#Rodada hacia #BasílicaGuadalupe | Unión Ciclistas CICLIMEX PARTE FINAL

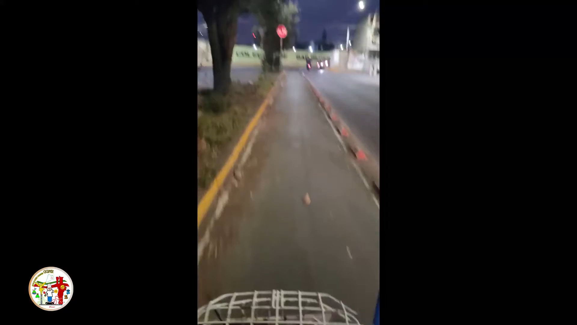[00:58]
Amigas y amigos de Ciclimex, estamos a unos cuantos metros de ingresar a territorio Chimalhuacano,
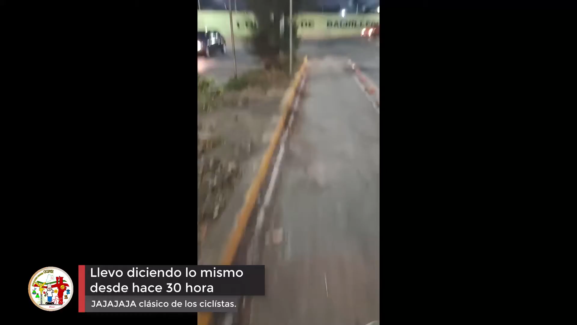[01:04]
apreciese la forma en la que bruscamente termina la ciclovía y,
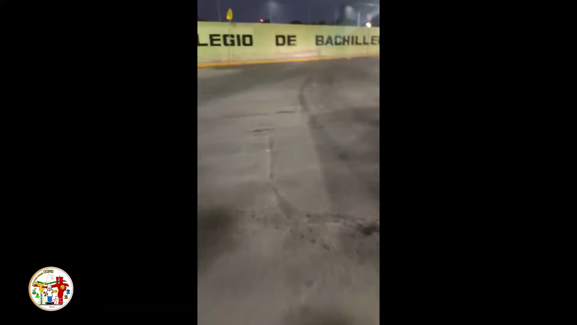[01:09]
ay no mames, para donde voy, no, para donde chingados voy.
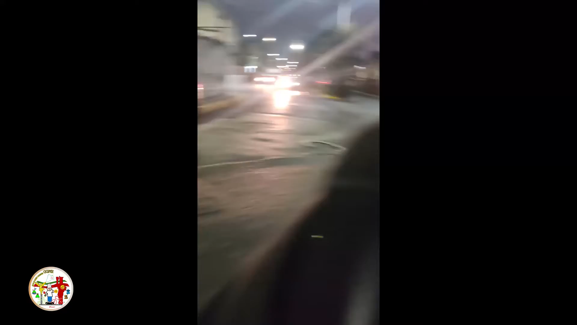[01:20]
Hay que decir que termina horrible la ciclovía, horrible. Muy peligroso la forma en la que concluye la ciclovía,
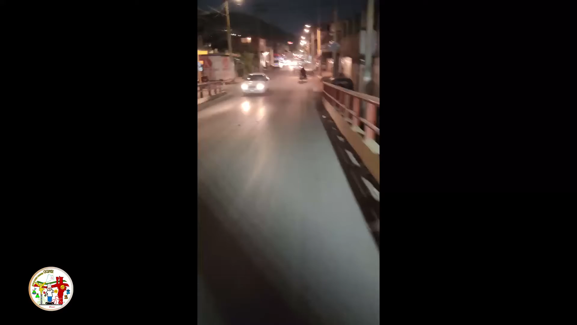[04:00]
Allá se ve el Chimalhuache que ya hemos visitado. Ya estamos en Chimalhuacán, ahora sí.
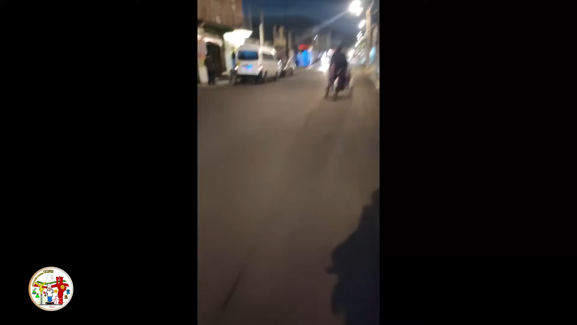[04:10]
Pero triste porque ese cruce no más no está bien. Hace falta mejorar los cruces de Nesa con Chimalhuacán. Y no uno, sino todos. Esta subida está pesada. Ya vamos para Avenida Baja California. Procedemos para Avenida Hidalgo. Hasta Cabecera Municipal de Chimalhuacán.
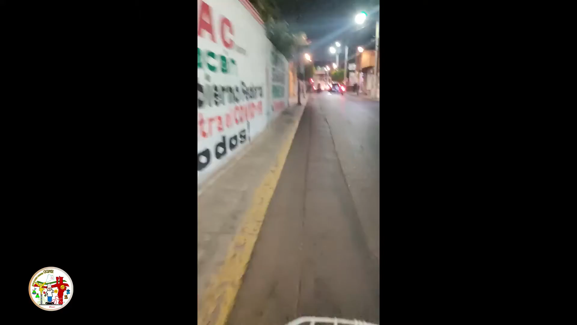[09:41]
Seguimos subiendo. Esa... Donde salió ese vehículo negro. En la calle de Los Pochotes.